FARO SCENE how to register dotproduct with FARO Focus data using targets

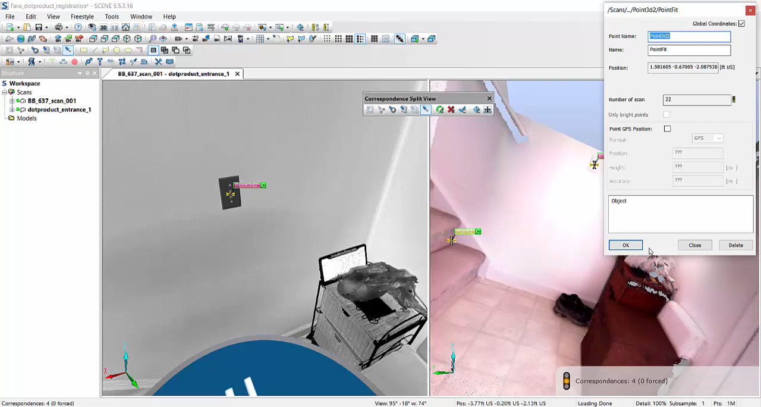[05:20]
Alright. So, we seem to have the points registered. Let me force these, refresh them, close.
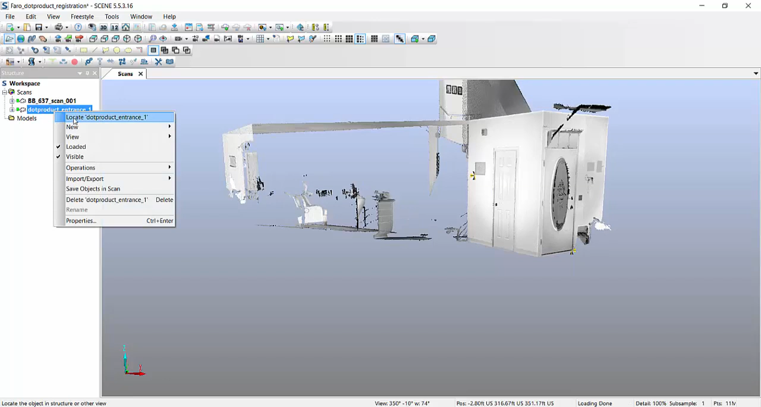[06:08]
So, we have one scan there, and we have another scan completely somewhere else. Okay.
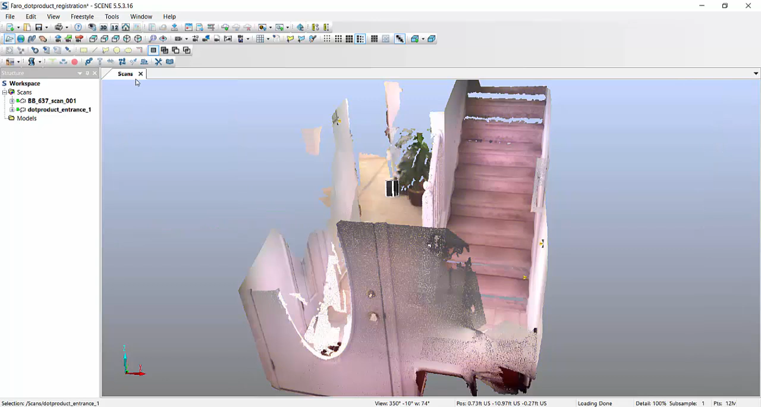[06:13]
So, if we register now,
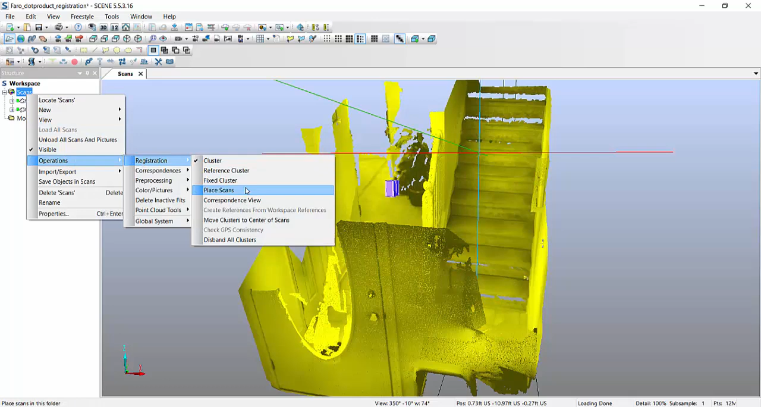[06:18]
and we use a target-based registration,
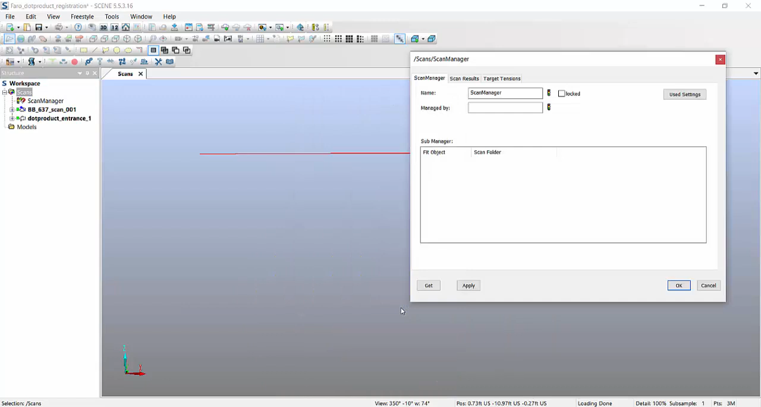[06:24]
we should be able to view
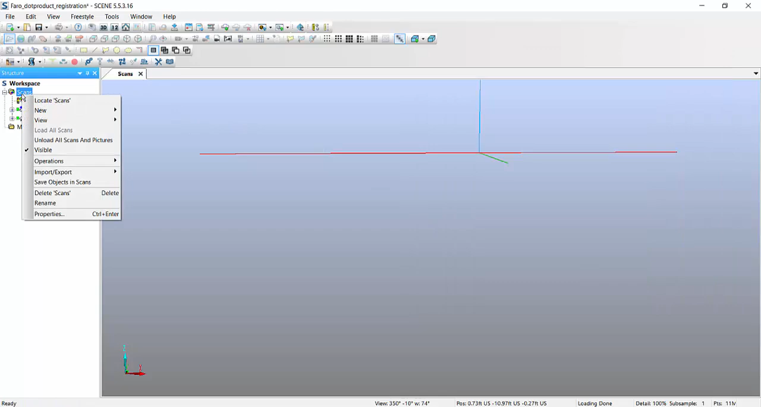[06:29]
these guys now aligned in one project,
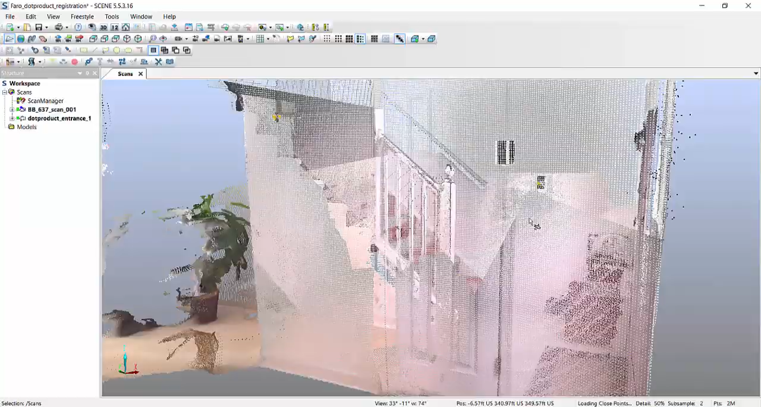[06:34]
based on the targets that we specified.
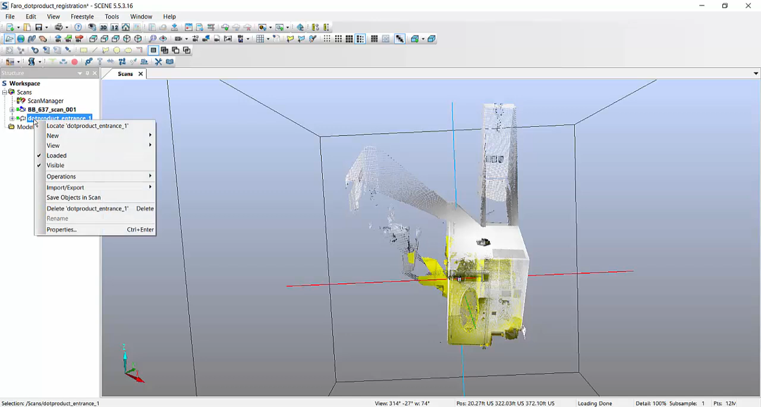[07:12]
the scan point cloud out of the dot product scan that you imported.